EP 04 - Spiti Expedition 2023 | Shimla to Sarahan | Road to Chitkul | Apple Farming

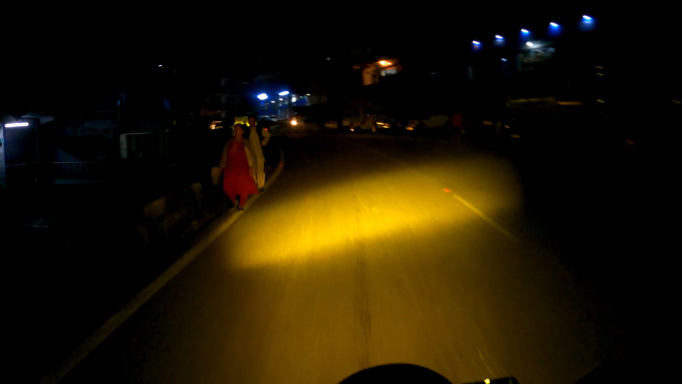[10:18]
और यहाँ से सिर्फ 33 किलोमीटर से 45 मिनट्स का रास्ता, तो नाइट ड्राइव तो अवॉइड करते हैं हम लोग पहाड़ों पे, कभी कभी हो जाता है।
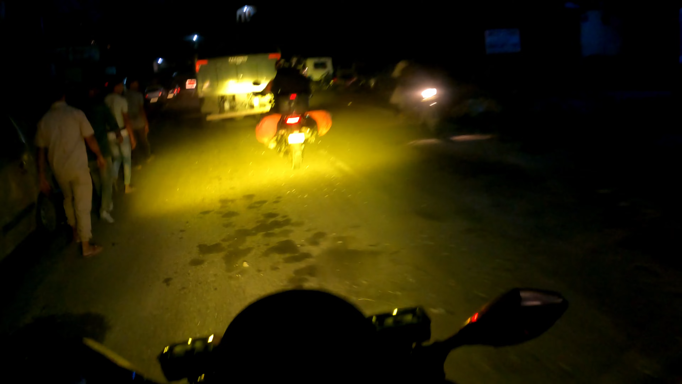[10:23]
अभी इवनिंग है वैसे यहाँ पे। हाँ भैया, कैमरा चालू कर लिए हैं क्योंकि जो रात का हमको लगता है कि 30 किलोमीटर है, ये होने वाला है गजब। तब से तो रोड अच्छे थे भाई, ये अचानक से क्या हो गया?
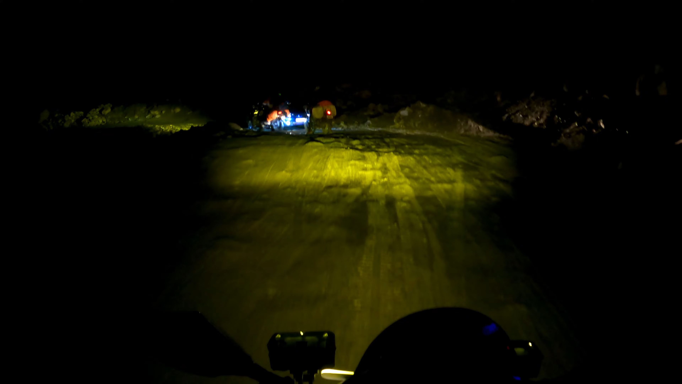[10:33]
ओ भाई, रात को वाटर क्रॉसिंग।